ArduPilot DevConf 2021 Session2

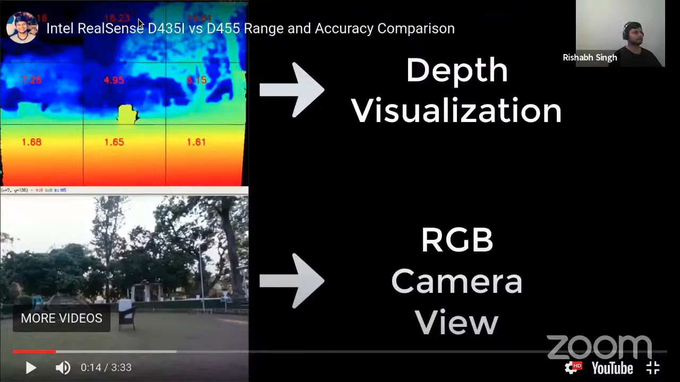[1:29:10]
uh whereas those tree in the background are 14 15 meters away as can be seen on the top so the so the rest of the uh videos they're going to have similar representation and now you know what what those what these uh you know what these values the red values are and what this grid is um so yeah uh you know just
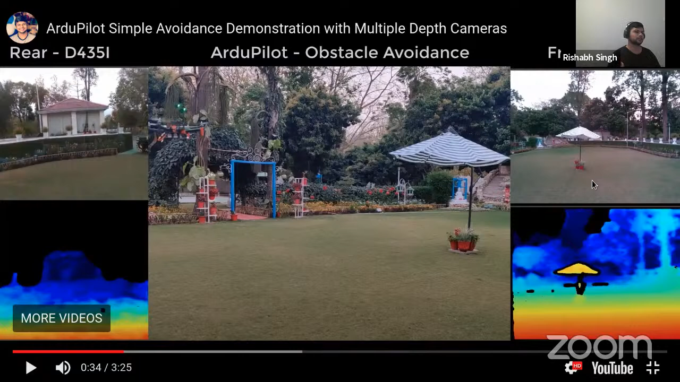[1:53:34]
it's not good with multi-camera support uh if you had just one camera you know you'll get 15 16 frames per second but which is which is sufficient but with two cameras it was lagging i think you know if i upgrade to a better uh jetson computer like a more expensive one uh like the tx2 perhaps then uh it's going to be slightly better but for a demonstration this works so
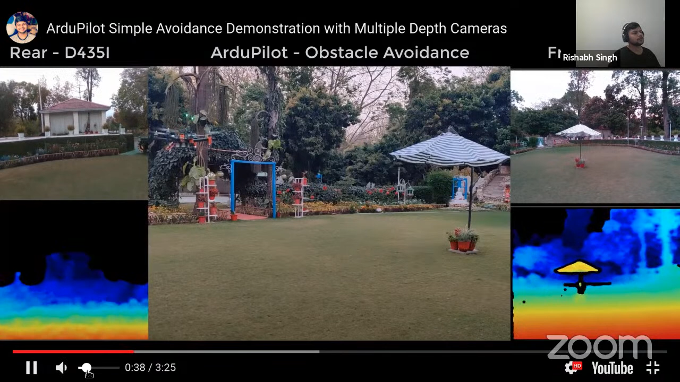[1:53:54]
uh and you'll see in a moment that you know i approach the vehicle from behind and the copter reacts to it right and it stops right in front of the obstacle the other obstacle and so no matter what i do it's not going to uh it's not going to collide into it it's going to go left right but it's not going to collide into it so i'll just let the video play and you know just uh
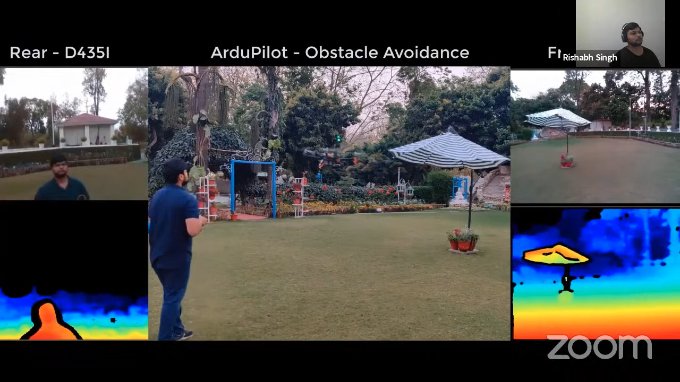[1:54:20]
tell you what exactly is happening you know you can go up you can go down which was earlier not possible with 2d lidars right but it's not going to yeah so
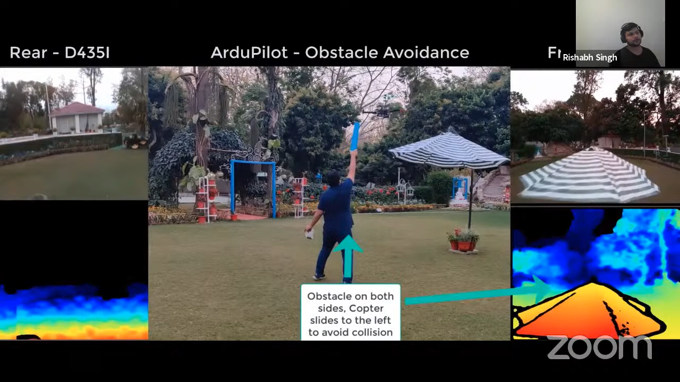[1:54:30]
uh obstacles on both side but now you're going to see that it's going to attempt to go to left instead of you know going straight so uh yeah that is uh
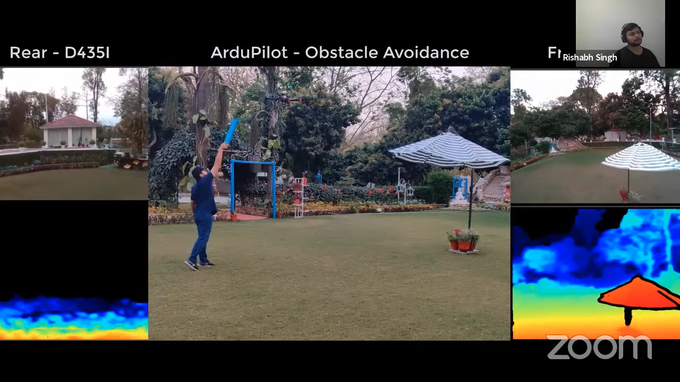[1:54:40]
just that is just amazing uh ability right that uh the vehicle will refuse to collide into any obstacle no matter what you do and the avoidance another thing to notice is that avoidance is mostly uh smooth it's not twitching around it's not uh you know reacting aggressively either so on
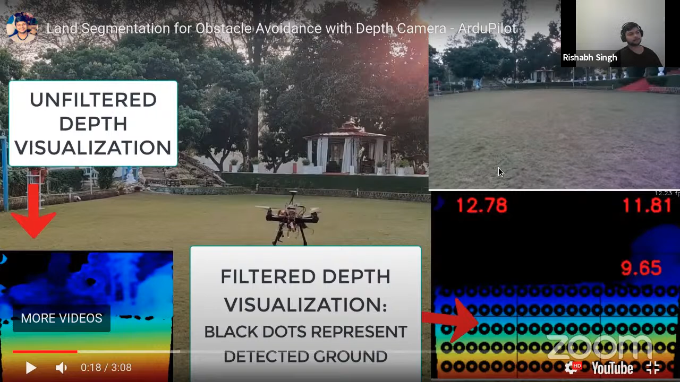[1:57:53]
and these tiny circles is actually land it's it's the land that is detected so um uh if you uh if you see when the when the video unfreezes yeah so it's it's tracking the land pretty well right and